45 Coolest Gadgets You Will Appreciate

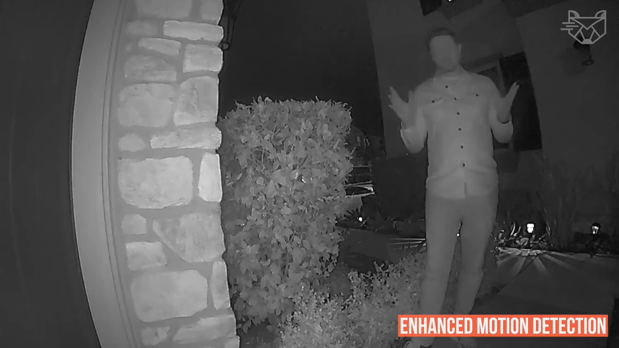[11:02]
With it, you immediately get enhanced motion detection, audio privacy zones, and dual-band 2.4 or 5 GHz Wi-Fi connectivity.